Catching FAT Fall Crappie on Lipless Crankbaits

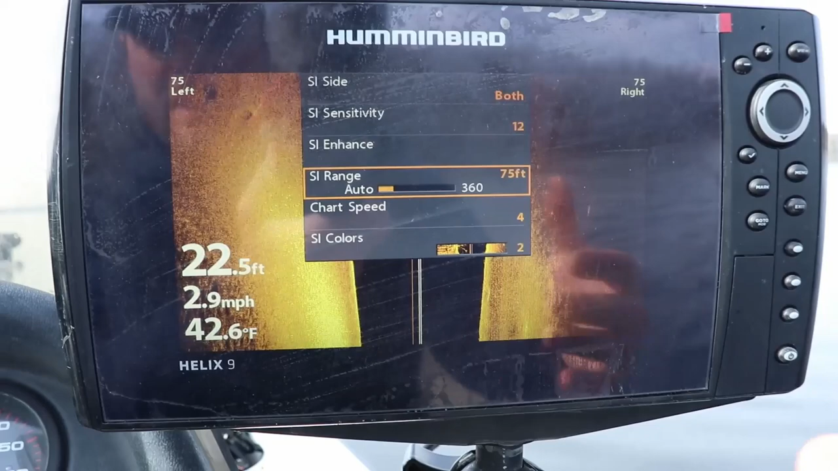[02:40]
On screen: depth 22.5 ft, water 42.6°F, speed 2.9 mph
And these crappie will sit on that edge because, one, there's probably insect larvae in the soft bottom.
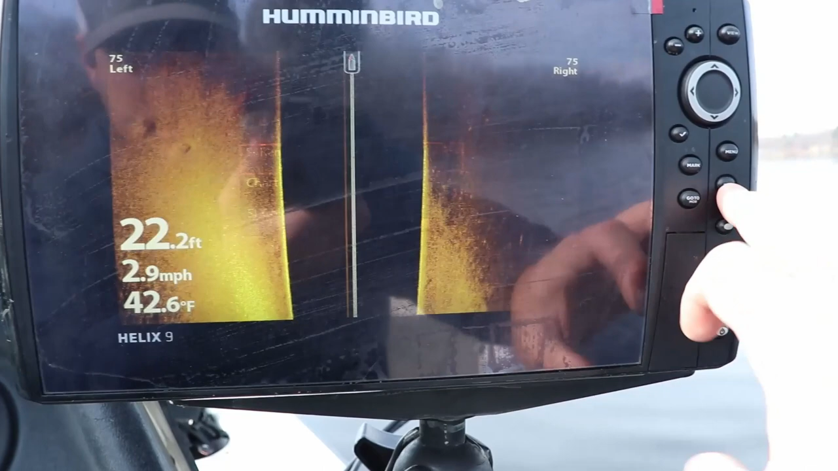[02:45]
On screen: depth 22.2 ft, water 42.6°F, speed 2.9 mph
So if you see crappie on the sonar, lower to the water column, they're probably feeding on insect larvae.
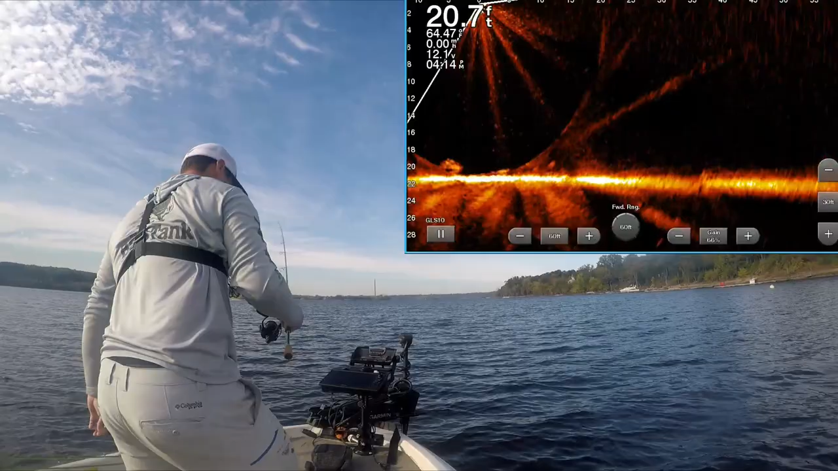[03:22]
On screen: depth 20.7 ft
Well, as you can see, we found our pile of fish. We're going to bump up to them a little bit here. And I know I'm in barefoot, and it looks pretty warm out because it is pretty warm out. This feels like a cool summer day, not a mid-October day. There they are. On a... I have no idea what that is. It's some sort of piece of... It could be timber, it could be rocks, concrete. I'm not really sure. Alright. Well, because we're going a little deeper water, we're going to go with the 1-8th vape bluegill.
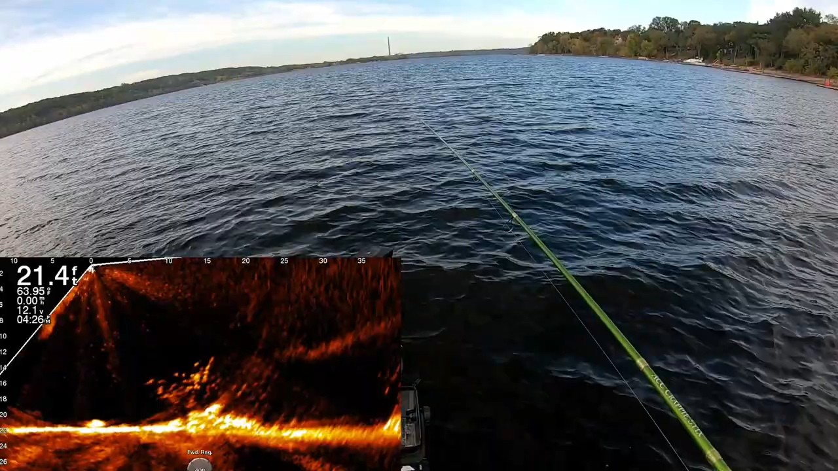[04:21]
On screen: depth 21.4 ft
I don't think they really want it. Ripped up the water column. There's one. That's a crappie. It's a good one. And it is a good... Holy smokes, that's a tank. That is an absolute tank of a crappie for this river.
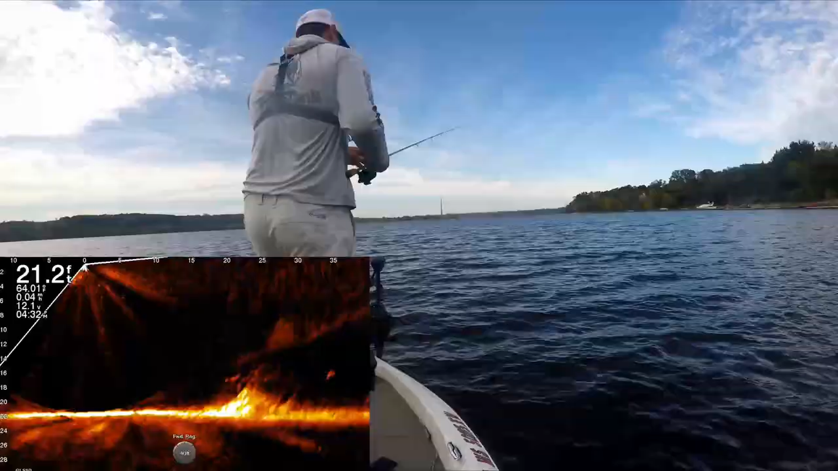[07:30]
On screen: depth 21.2 ft
Could be worse. The fish could not be biting. All right. Let's get back up here. Man, that thing just hammered it. Hammered it. Just T-boned it. That's what you want to see. The one... Okay, this one's gonna drop right into something. I think that's another big crappie. Dropping down at about that 20-foot-out mark. Oh. Oh, there's one. Got one. I don't know what it is. I'm pretty sure it's a crappie, though.